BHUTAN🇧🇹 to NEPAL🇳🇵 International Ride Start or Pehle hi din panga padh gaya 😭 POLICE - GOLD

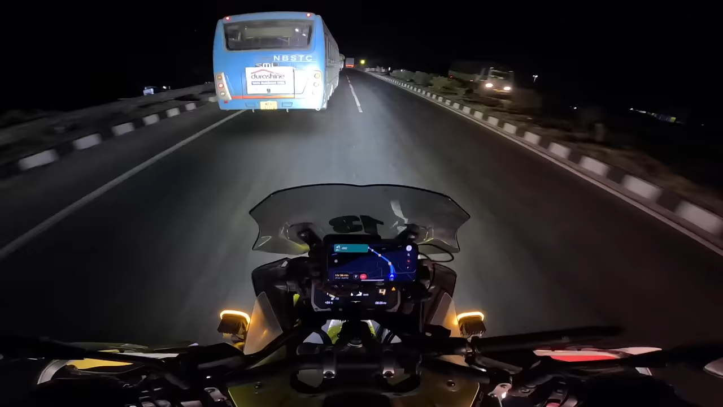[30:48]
ये देखो जो आगे बस जा रही है ना, इसकी चेसी टेढ़ी है, पता नहीं कोपरे में पता लगेगा नहीं लगेगा, ऐसा लग रहा है राइट को जा रही है,
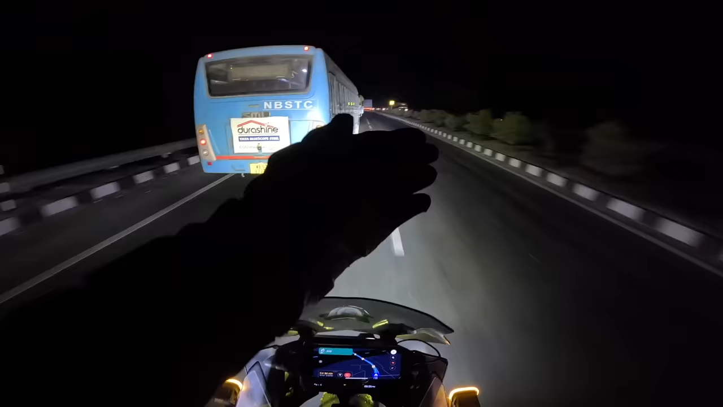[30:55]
पूरी गाड़ी ऐसे है उधर को राइट को घूमी हुई है, लेकिन सीधी जा रही है।
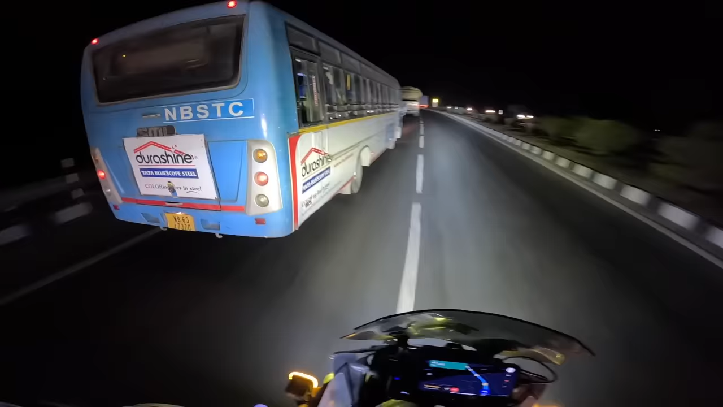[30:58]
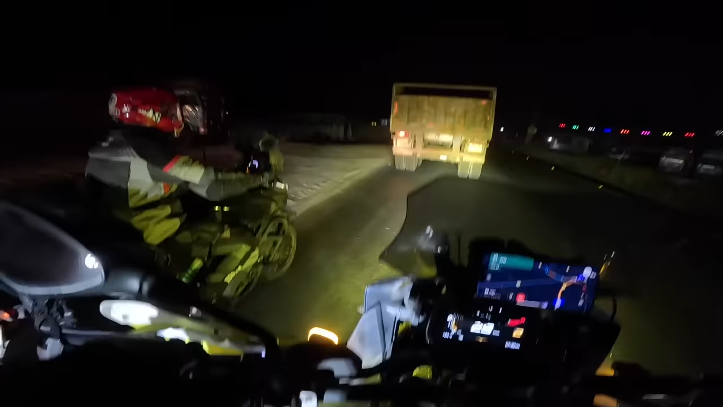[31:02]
पीछे से देख के हंसी आ रही है मेरे को ना, देखना आप मेरे ना फ़ोन पे चीख चीख के बात कर रहा है, ये देखो। किसी को डांट रहा है ये तगड़ा ही।
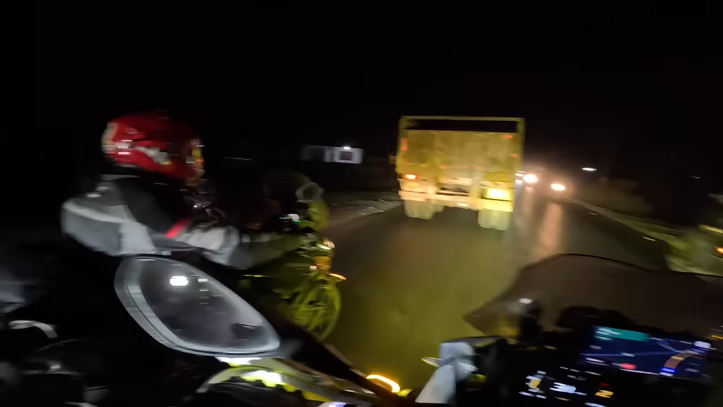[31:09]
तो हम लोग पहुंचने वाले हैं सिलीगुड़ी,
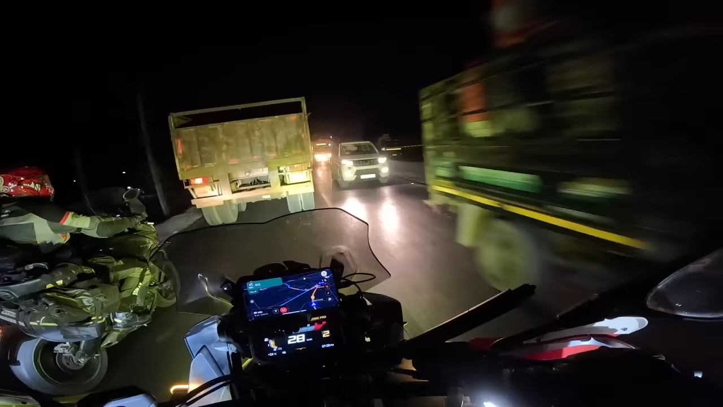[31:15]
सिर्फ 10-12 किलोमीटर रह गया, उससे पहले जो सिंगल रोड आती है ना,
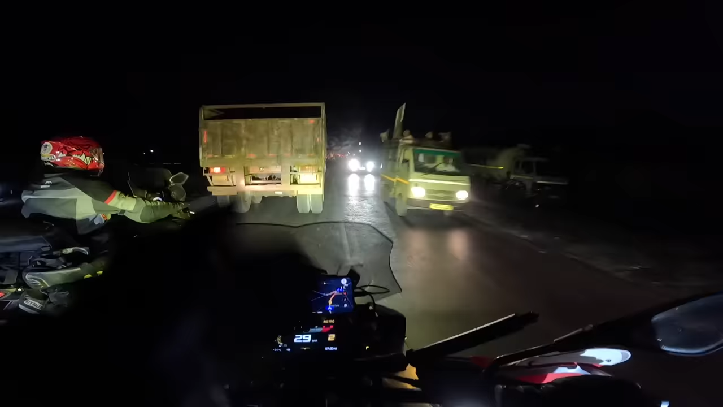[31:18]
तगड़ा ही जाम है, आ जाओ निकल जाओ, थोड़ा सा है खाली।
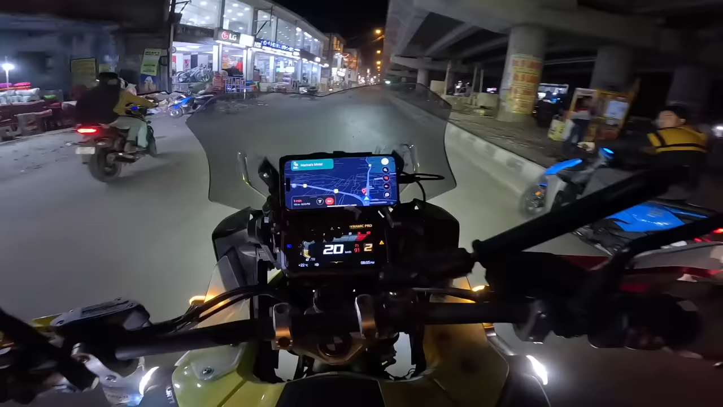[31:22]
इसी रोड पे दिखा रहा है और यहीं कहीं दिखा रहा है, मैंने आदित्य भाई को फ़ोन कर दिया था कि हाईवे हाईवे पे कोई होटल बुक कर दो, तो मेरे ख्याल से यही होगा।
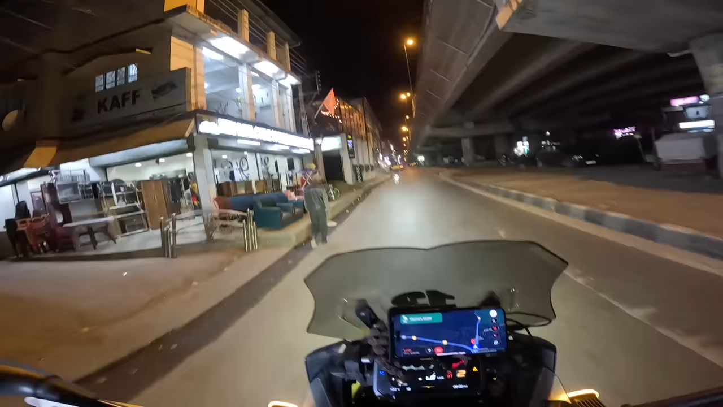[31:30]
हाँ यही है, यही है, घुसा देना अंदर।